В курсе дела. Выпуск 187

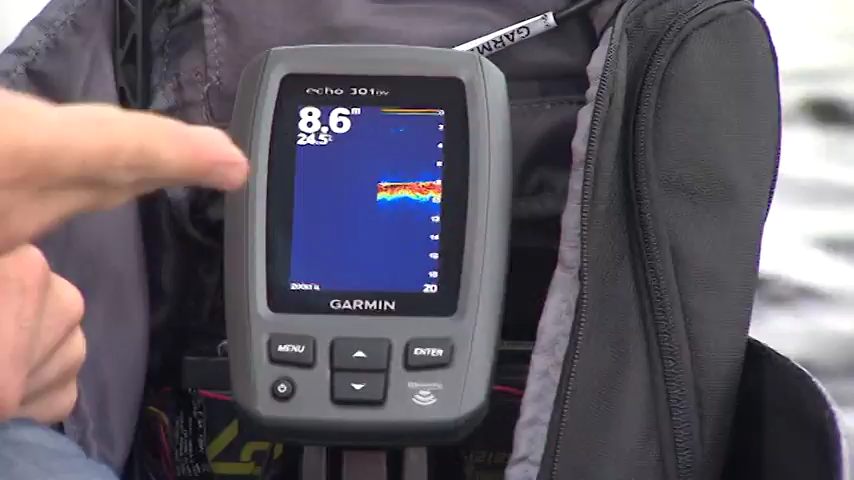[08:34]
Это модель Эхо 301 ДВ с функцией вертикального сканирования дна.
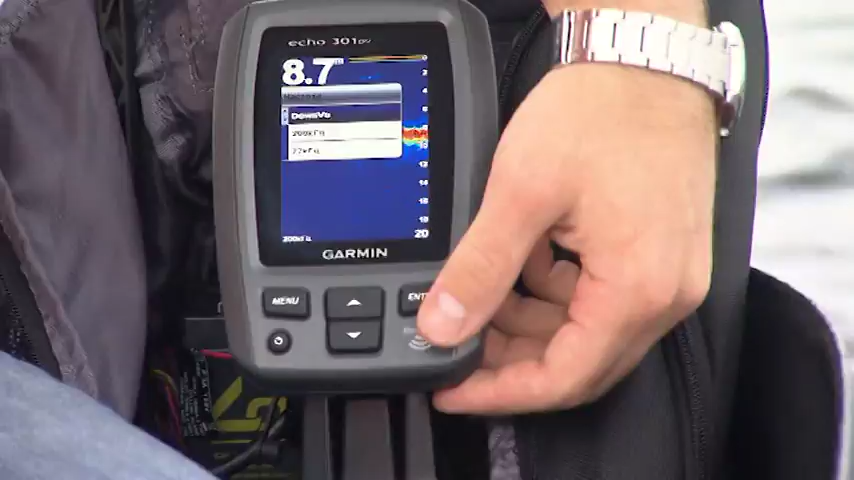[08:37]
Данный аппарат оснащен двухлучевым трехчастотным
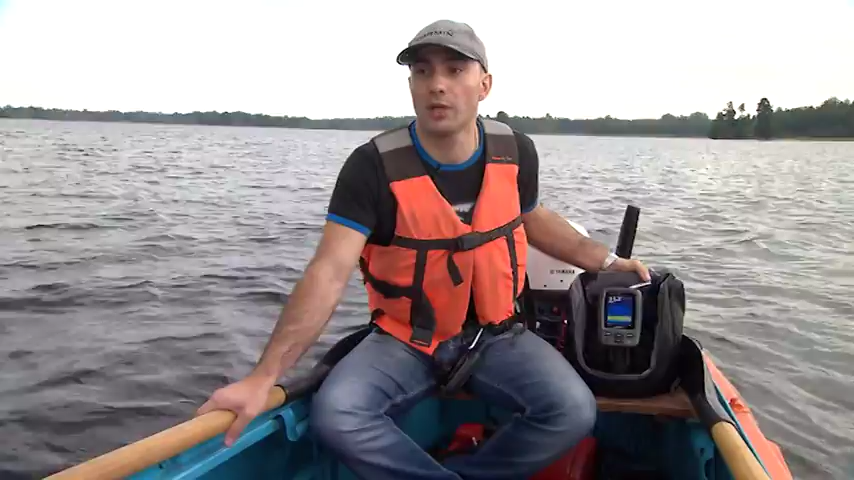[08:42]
датчиком с функцией традиционного сонара и также режима Down View – вертикальное сканирование дна. Сейчас показан стандартный режим традиционного сонара, который полюбился уже всем рыболовам и стал любимым за многие годы. На данном аппарате всего лишь одной клавишей можно менять функции режима сонара.
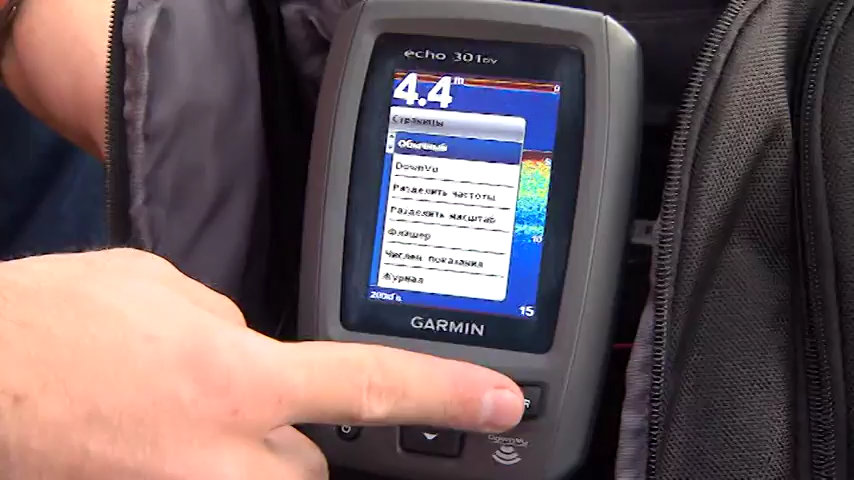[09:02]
On screen: depth 4.4 m
Это обычный, Down View, например, раздельный частот. Очень удобный.
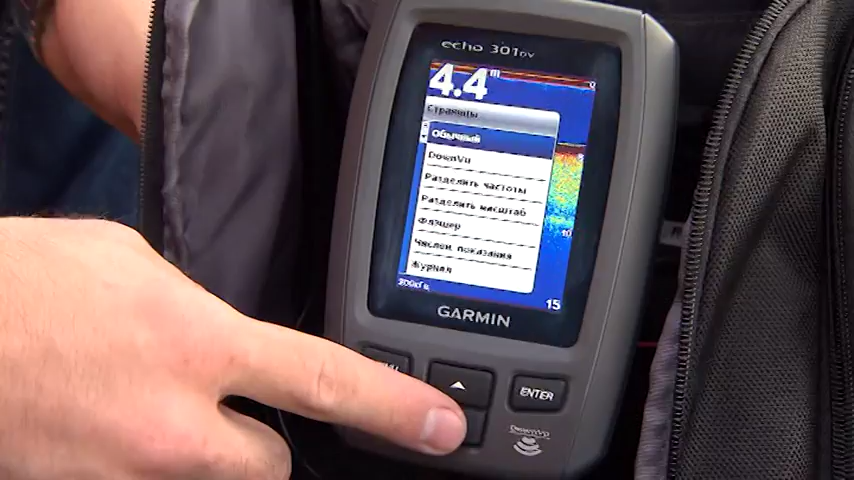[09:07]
On screen: depth 4.4 m
Здесь можно поставить новый Эхо Лот и традиционный.
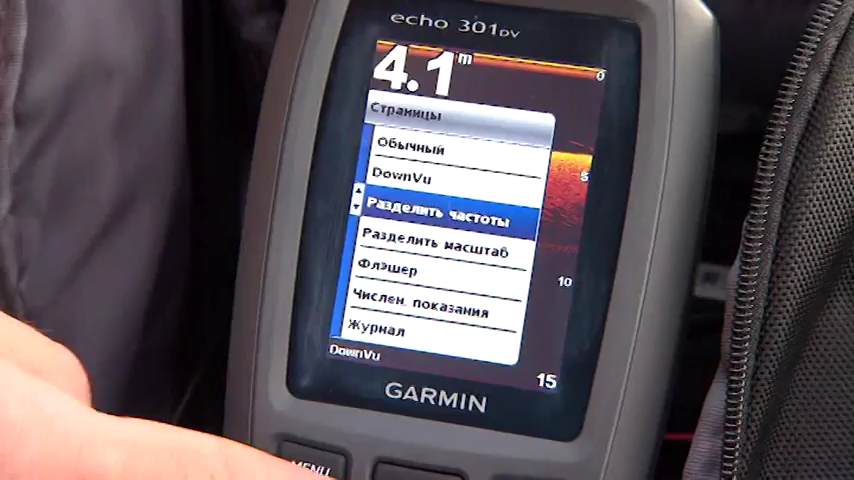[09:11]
On screen: depth 4.1 m
То есть Down View и обычный, стандартный.
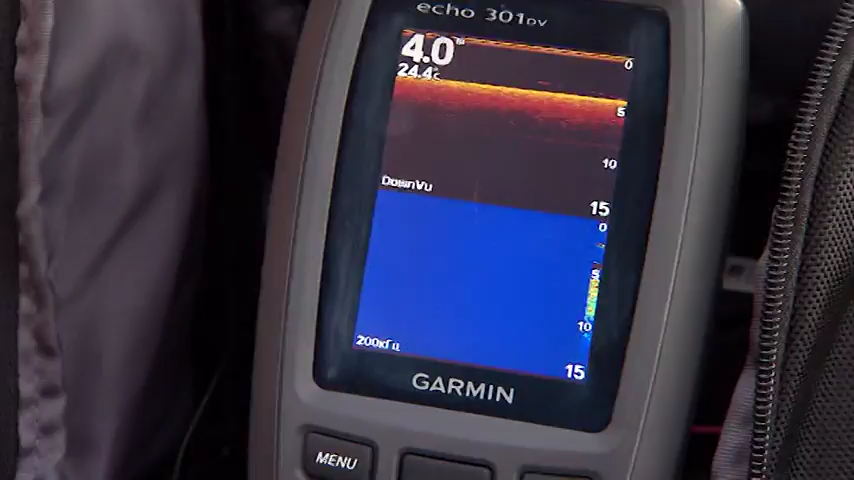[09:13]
On screen: water 24.4°C
Разделитель масштаба.
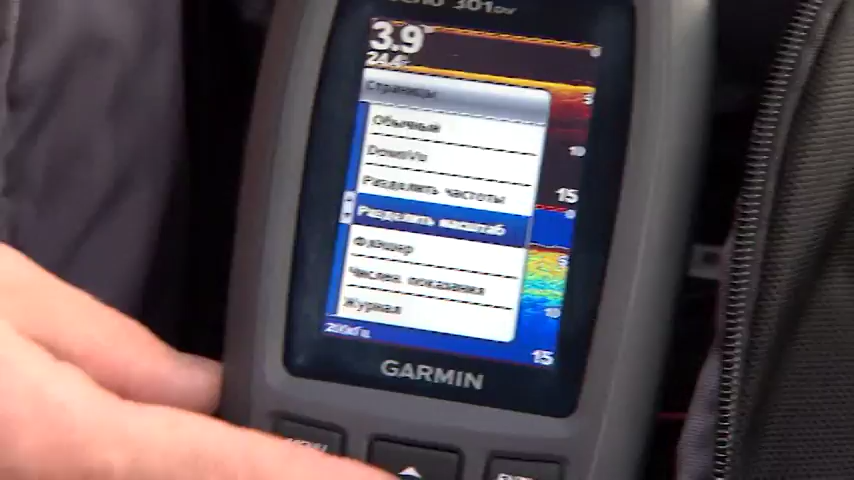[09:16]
Удобная функция.
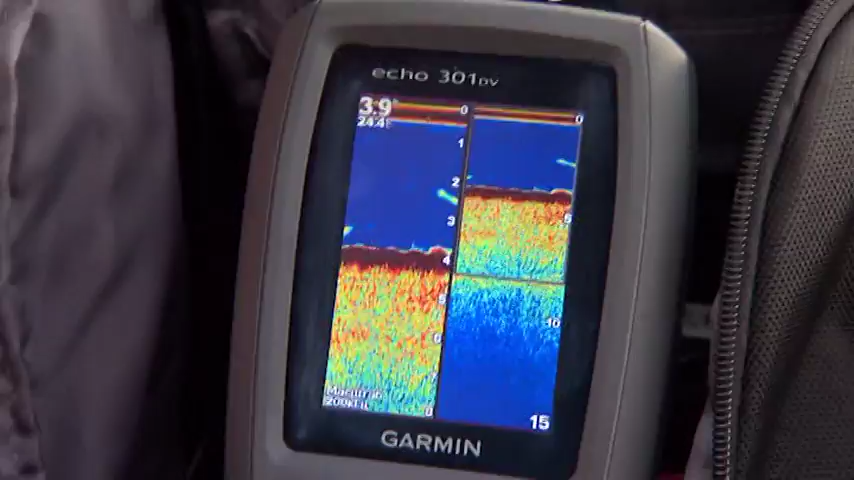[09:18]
Можно менять масштаб. Здесь идет основной традиционный Эхо Лот.
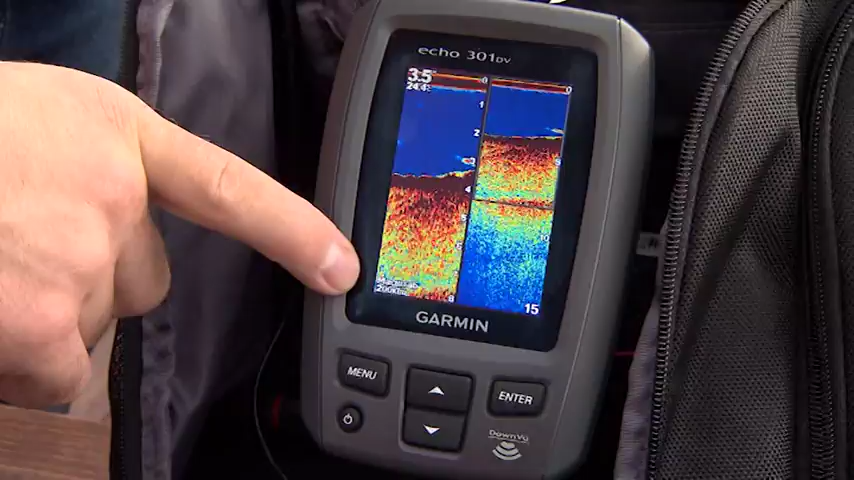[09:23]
А здесь можете выставить любую глубину, на которую сигнал будет подавать сам Эхо Лот.
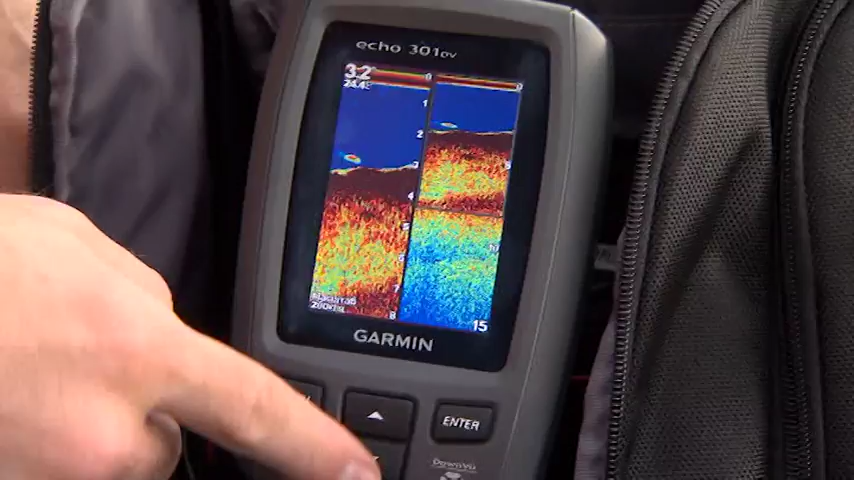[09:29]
Также имеются другие функции. Флэшер.
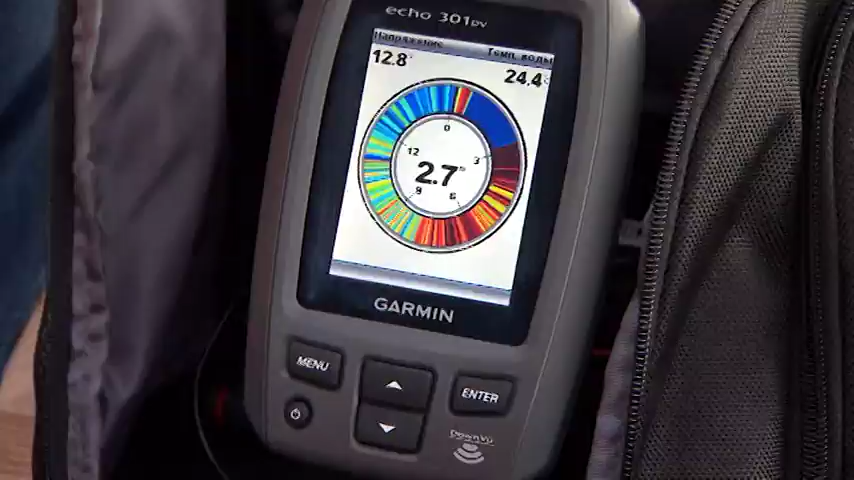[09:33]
Функции флэшера, кстати, отображаются вольтаж и температура. Численные показатели. Это основная глубина, напряжение и температура воды.